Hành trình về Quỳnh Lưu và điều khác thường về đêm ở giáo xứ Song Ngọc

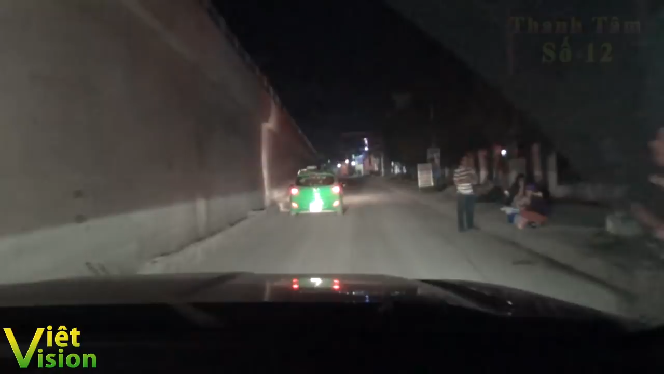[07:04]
tức là theo lịch trình của chúng tôi dự kiến là 18:30 có mặt ở Quỳnh Lưu, và hiện nay trước mặt chúng tôi có một cái xe taxi màu xanh là chị Quỳnh Hoan là thủ lĩnh cửa đỏ ở Quỳnh Lưu ra đón chúng tôi, và đúng gần như là chính xác cái lịch trình chúng tôi đề ra, dự đoán là dự tính là 16, tức là 6:30 chiều có mặt ở Quỳnh Lưu, thì hiện nay là 6:15 mà xe taxi màu xanh trước mặt là chị Quỳnh Hoan thủ lĩnh cửa đỏ
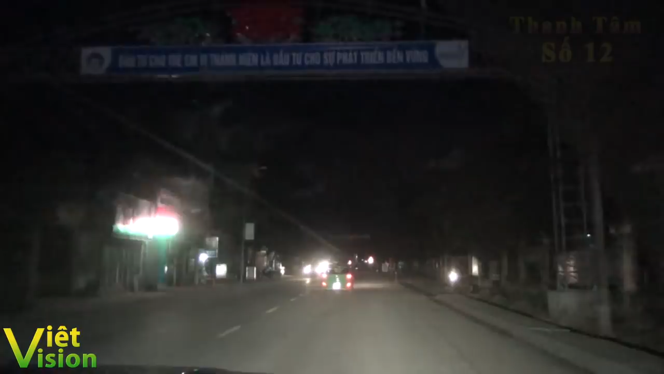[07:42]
và ngay sau xe số 1 của chúng tôi đang ngồi thì là xe số 2 của anh Lính Tăng và xe số 3 của Quân Khúc đang nối đuôi. Như vậy là chỉ còn ít phút nữa thôi là chúng tôi đã các xe đằng sau đều nối rồi. Chúng tôi vừa đi qua một cái cột đá rất là to chắn giữa vỉa hè lối đi của cái trường tiểu học. Cột đá ghi có chữ là giáo xứ An Hội. Thực sự là vâng, thưa quý vị các bạn, là chúng ta đang rẽ vào Sơn Hải rồi.
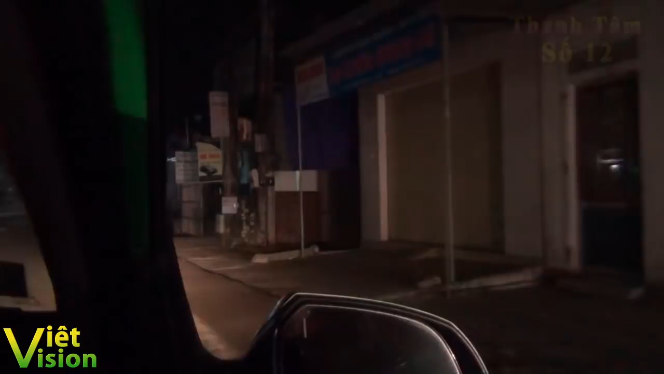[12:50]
Nhưng mà từ cái vụ mà xảy ra bên Lương với bên Giáo là mất sự đoàn kết, cho nên là khách thì họ cũng không lui tới những cái quán này. Dạ vâng, như các bạn đã thấy theo lời giải thích của một bạn cờ đỏ địa phương thì rất nhiều hàng quán ở trong giáo sư Sông Ngọc. Nhưng mà từ hồi bắt đầu xảy ra sự bất hòa giữa bên Lương bên Giáo thì hầu như là các quán xá vắng khách. Vậy ạ, đang giờ ở đây hiện nay đang là 7 giờ hơn, tức là giờ cơm nước ấy ạ.